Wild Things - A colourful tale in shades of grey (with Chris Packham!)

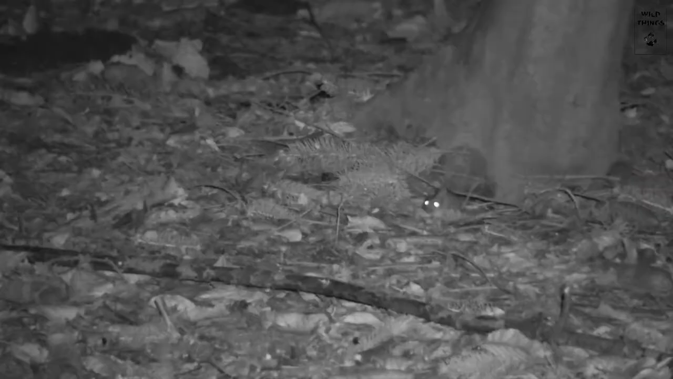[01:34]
This wood mouse looks for treats between the leaves.
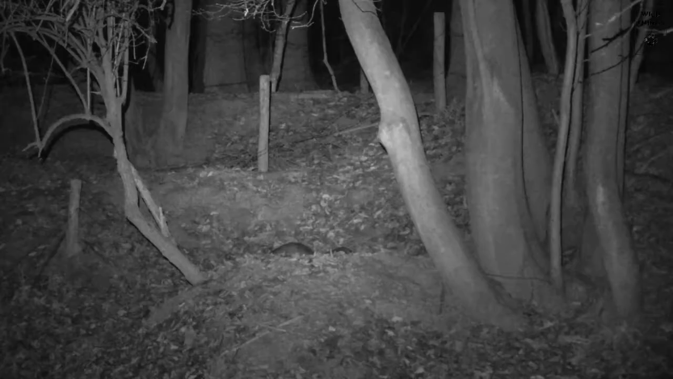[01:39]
But the real stars of the Voer region can be found here, at the edge of the forest.
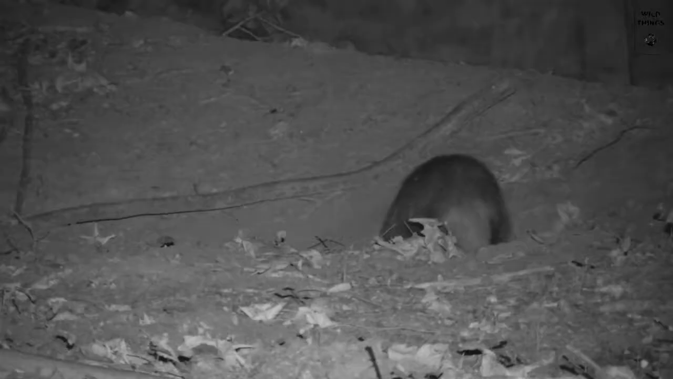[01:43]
A family of badgers, our own little pandas. This sett is the social centre of the badger family, or badger clan.
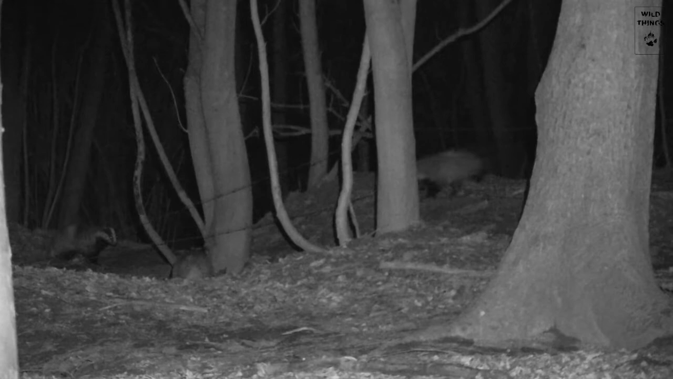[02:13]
After waking up, the family meets at one of the many entrances for some quality time. The fur is extensively groomed. Badgers groom themselves, but also other family members.
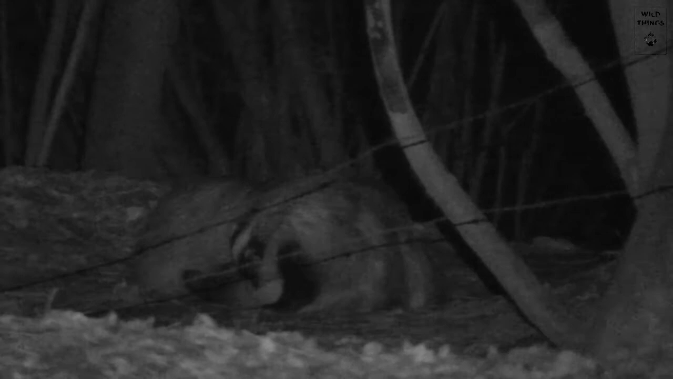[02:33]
And by grooming each other, they tighten their family bonds. This way, their individual smell also blends into the unique family odour. Today, the grooming session doesn't take long.
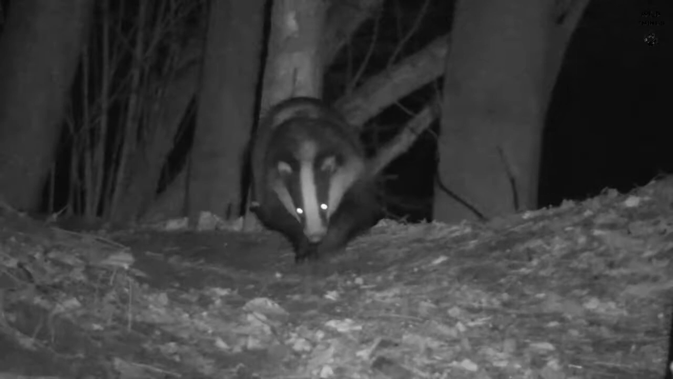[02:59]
Badgers don't hibernate, but during the past winter, they had to rely on their fat reserves, and now they're hungry.
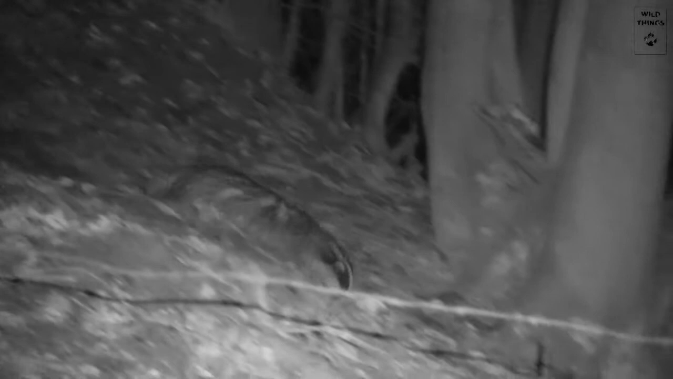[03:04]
They go out looking for food, each badger by itself.
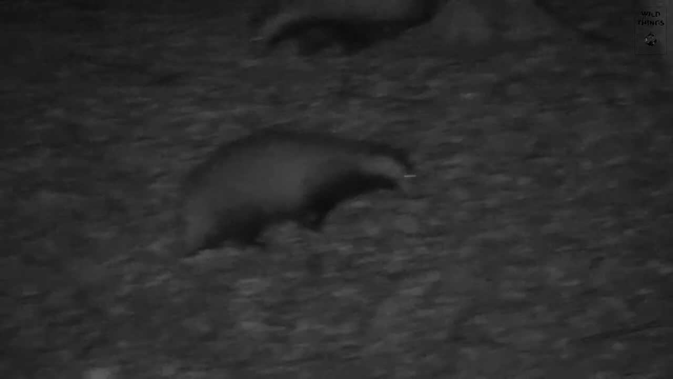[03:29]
She has other worries. She's busy collecting nesting material near the sett. Carefully, she picks up leaves, turns them into a package that she holds between her chest and chin, and then carries them inside.
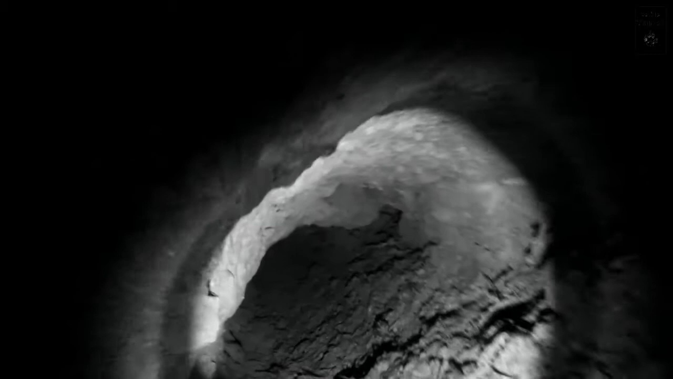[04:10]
Badgers are always busy furnishing their sett, but with this female, there's more to it.
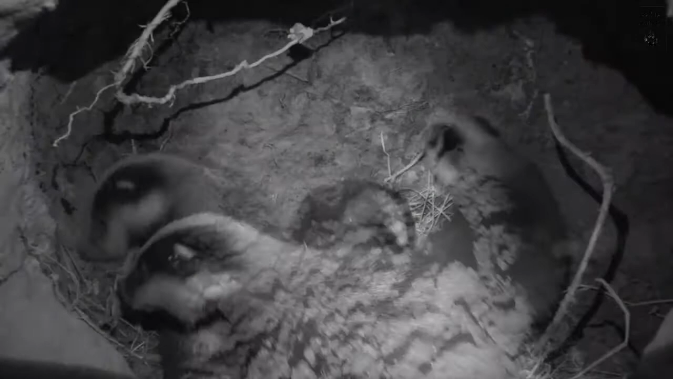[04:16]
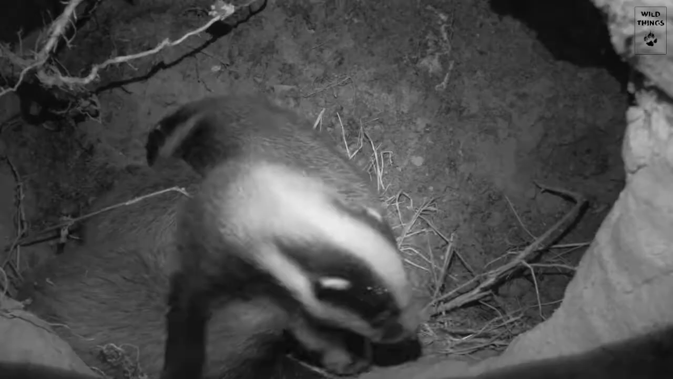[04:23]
Three weeks ago, she gave birth to four badger cubs. As the alpha female of the clan, she is the only female having a litter. The cubs are still small,
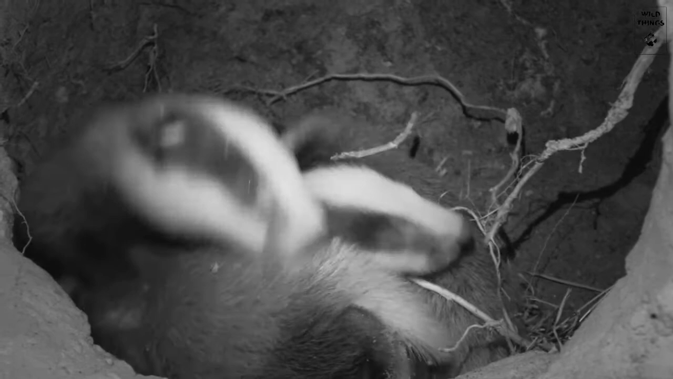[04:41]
but their eyes are already open and they've grown a nice coat. Now they can be left alone for a while, so Mum heads off to find the necessary food. With four growing young, she needs all the protein she can get.
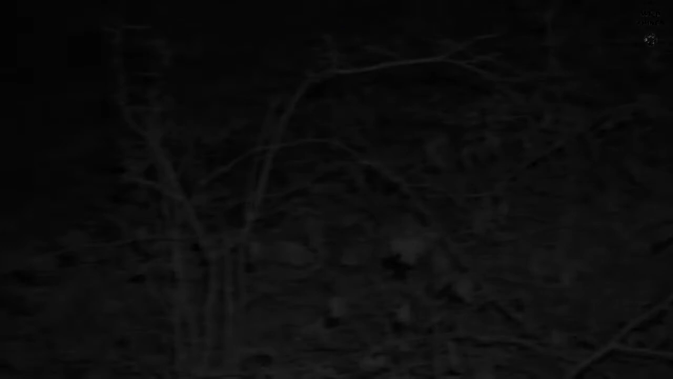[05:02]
A little bit further, and a one-year-old badger is relaxing by a tree. He's been foraging for a few hours, and now his stomach is full.
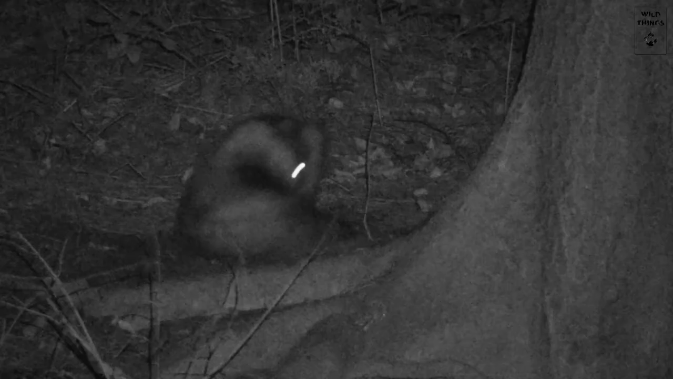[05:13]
Suddenly, he is startled by a strange sound coming from down the slope. The dominant male and female are mating.
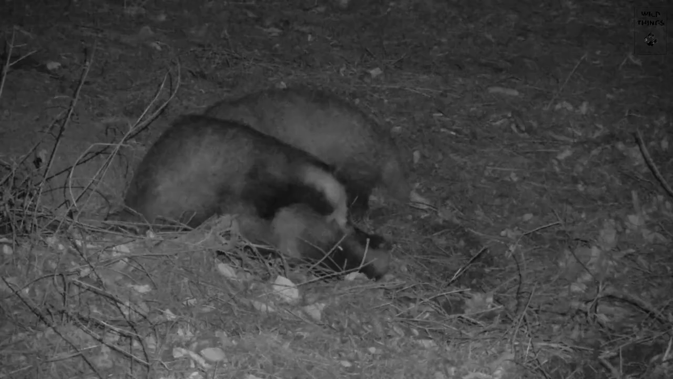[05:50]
If this mating is successful, the fertilized eggs will only develop in winter. Thus, the cubs will be born in February and leave the sett around April, when food is most plentiful. Suddenly, the young badger starts to mingle in the mating game, and the female soon gets irritated. She wants to leave, but both males follow her into the woods.
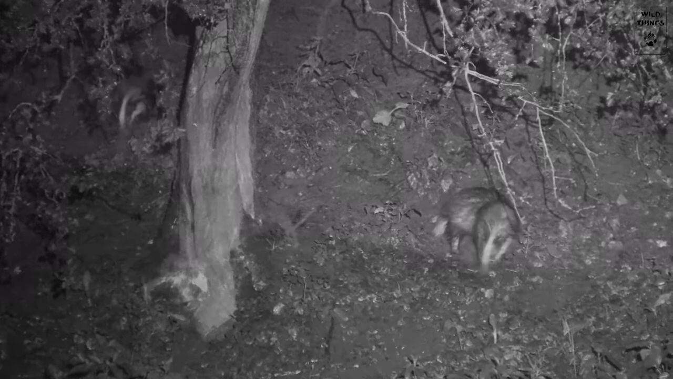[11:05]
After the rain, a brown rat wants to leave his small burrow,
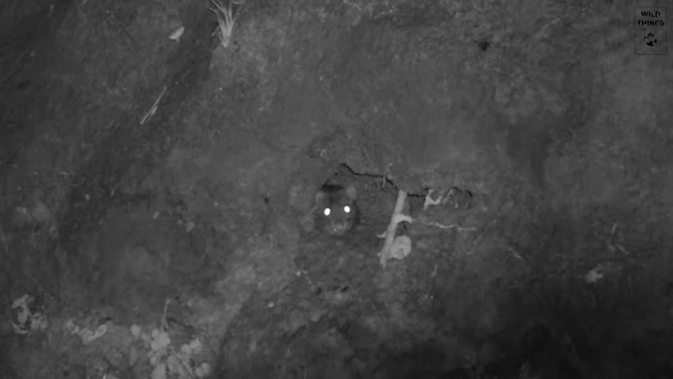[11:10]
but he should be careful,
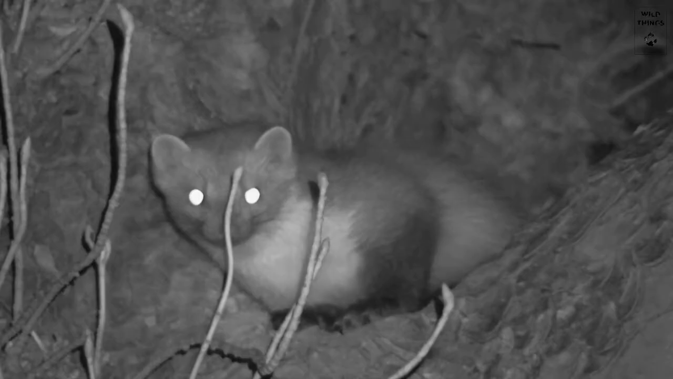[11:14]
since a beach marten has just left his nest in an old tree and is on the hunt for some meat. This young tawny owl calls out to his parents, begging them to bring some food.